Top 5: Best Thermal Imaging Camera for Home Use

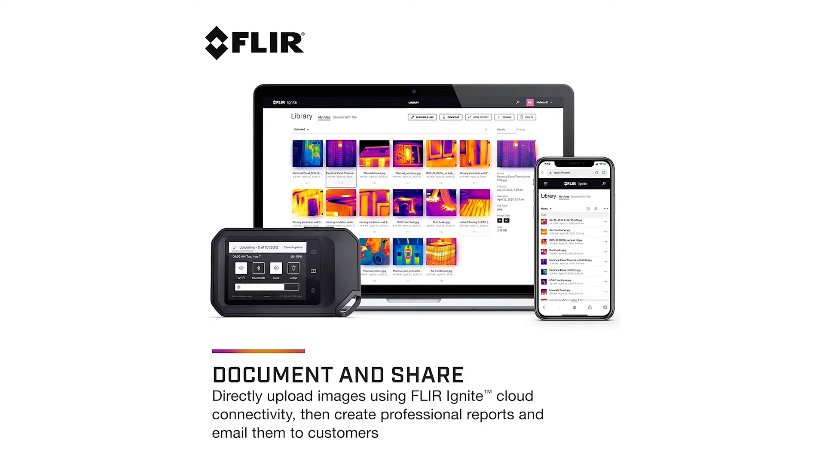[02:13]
then create professional reports, and email them to customers. Take the pocket portable C3X with you to every job, it's IP54 rated for protection against water, and dust and designed, to withstand a 2 meters drop.
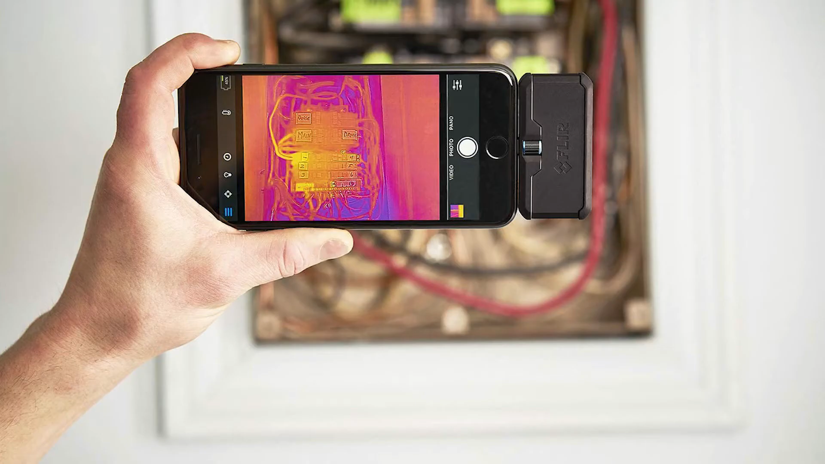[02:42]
Record crisp 19,200 pixel IR images, a 4x improvement over the FLIR ONE PRO LT, at a thermal sensitivity of 70 MK.
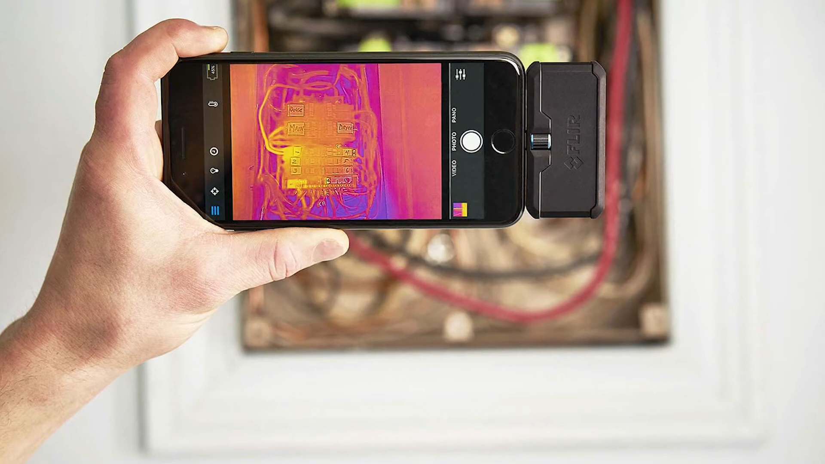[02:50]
Measure temperatures up to 400 C, compared to a maximum of 120 C,
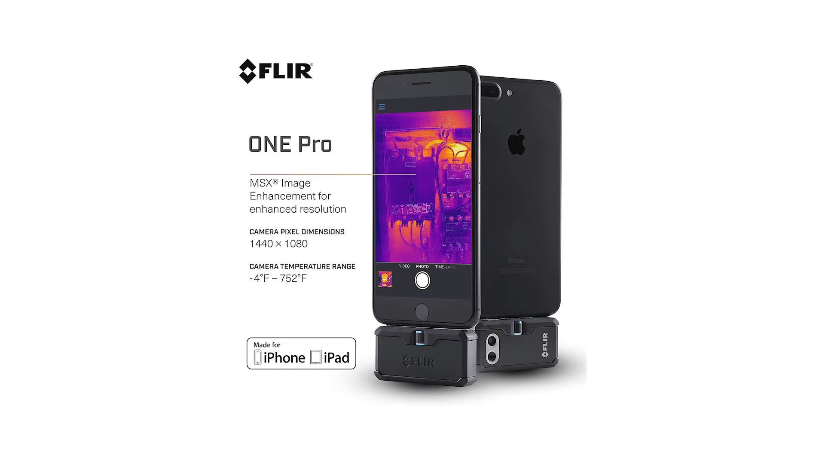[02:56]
for the FLIR ONE PRO LT, with up to 3 spot temperature meters, and 6 temperature regions of interest.
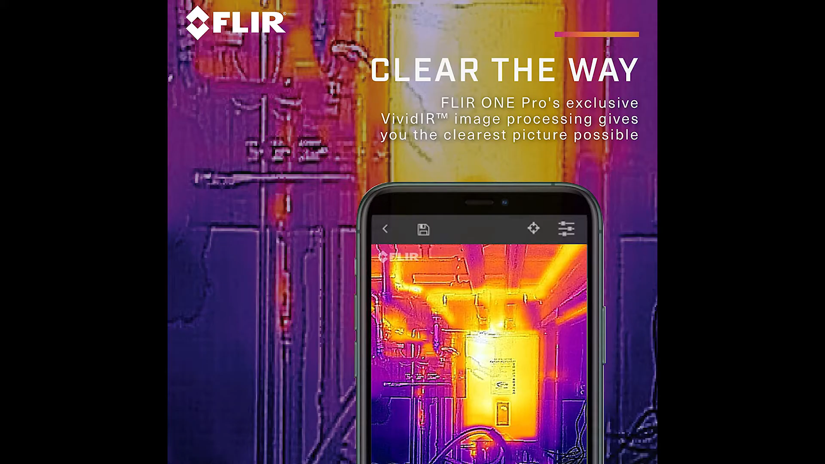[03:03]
Unique image processing technology, that enhances resolution,
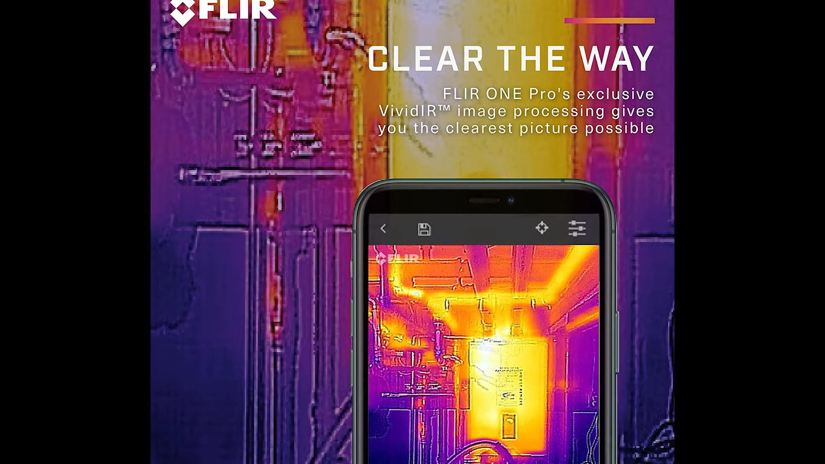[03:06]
and accuracy, to help you catch potential problems early, and reliably diagnose problems. When combined with MSX, which enhances thermal images, with visual details, the FLIR ONE PRO,
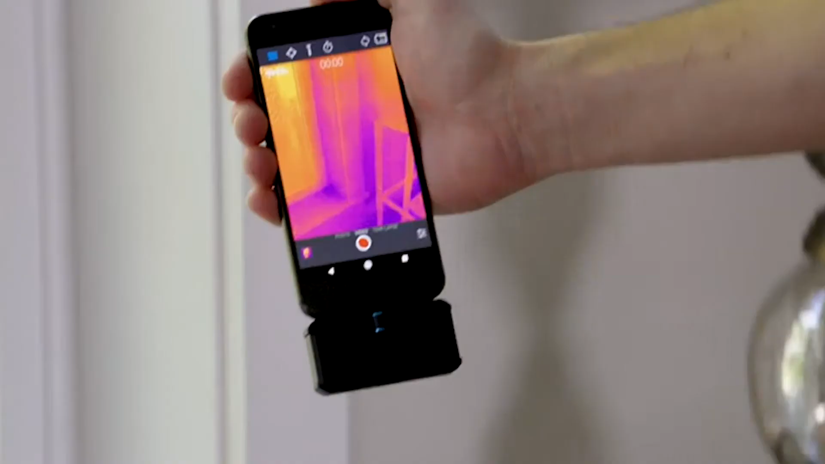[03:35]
Lightweight accessory that transforms your Android device, into a powerful thermal infrared camera.
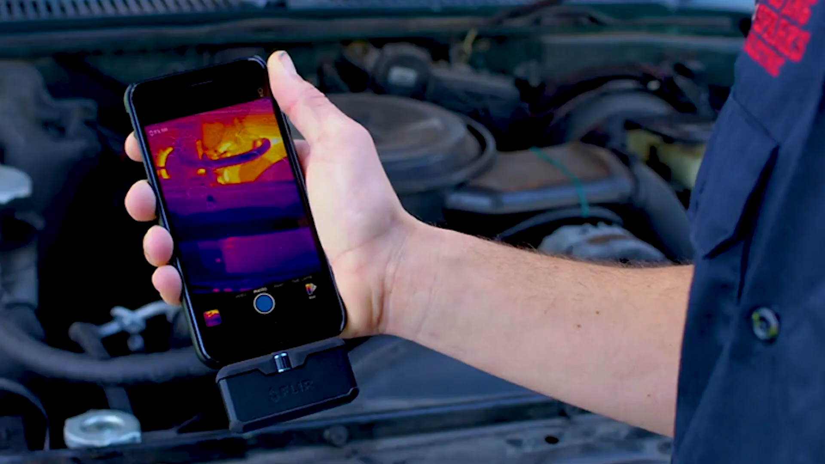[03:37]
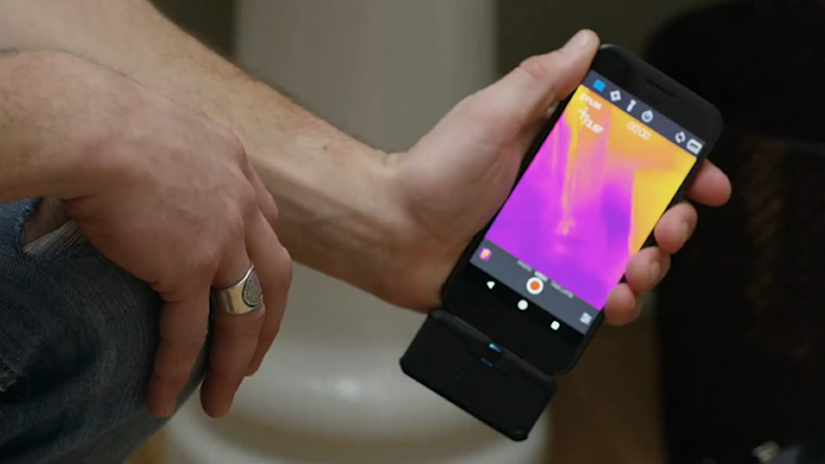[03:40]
Free FLIR ONE mobile app with exclusive content,
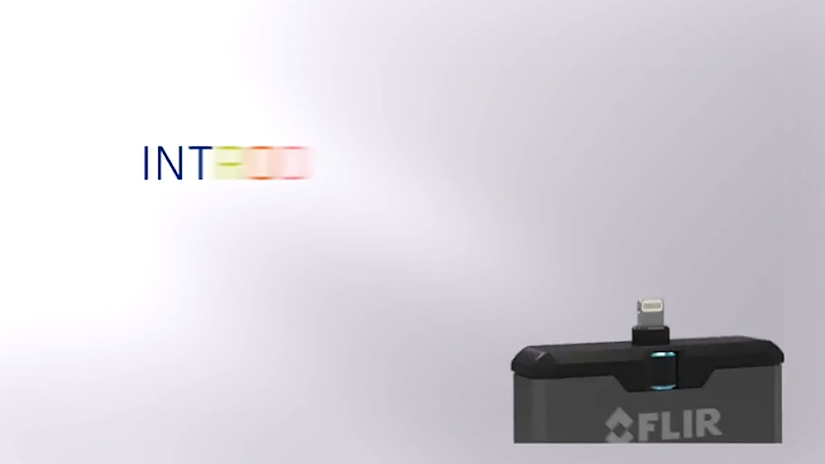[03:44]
real-time professional tips and tricks, multiple spot meters,
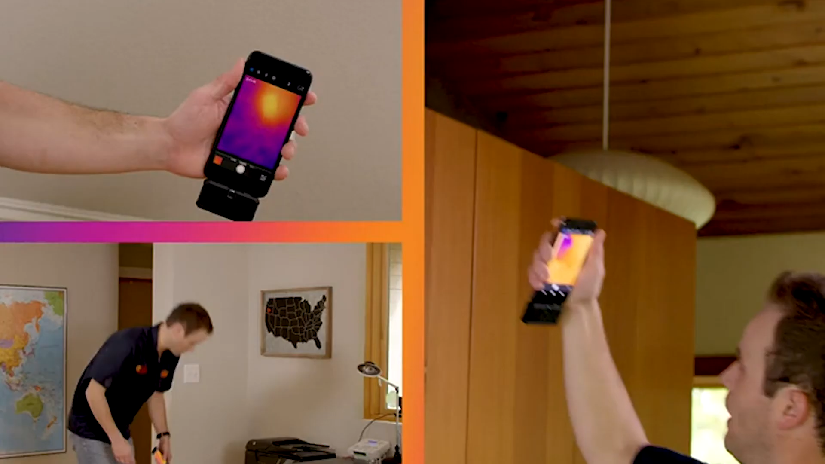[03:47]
and easy automated reporting, to document your findings user registration is not required. FLIR ONE allows you to measure temperature variances.
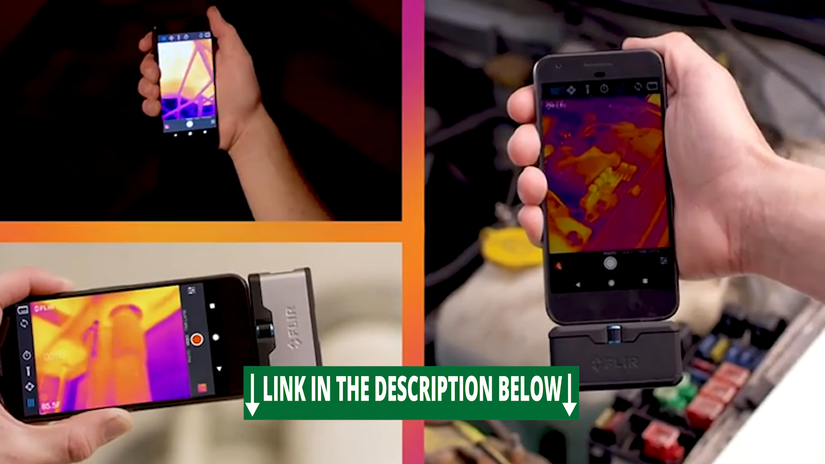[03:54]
Capture and share thermal images and videos.
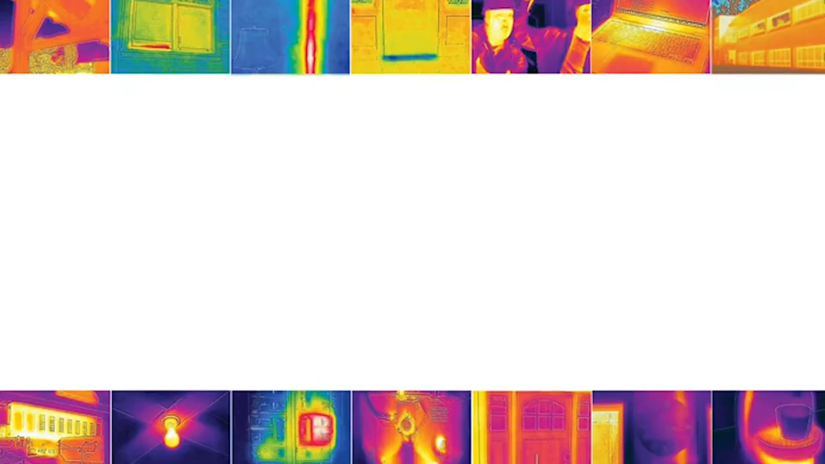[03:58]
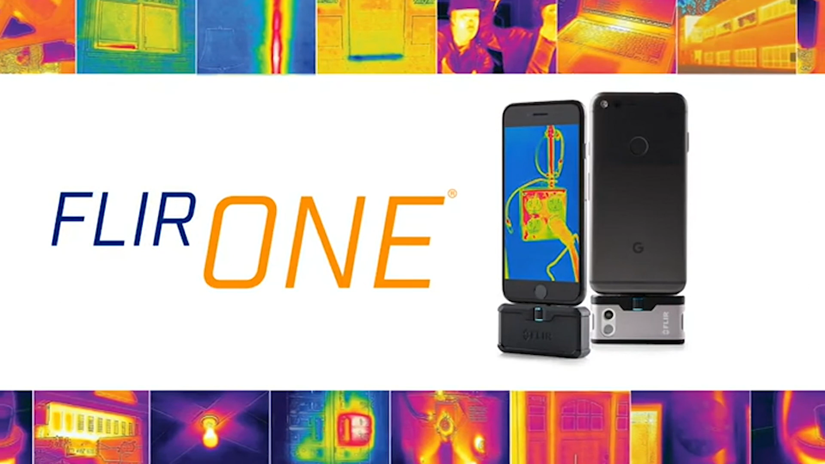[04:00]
Exclusive MSX technology blends thermal, and visible spectrum for more detail, and enhanced resolution.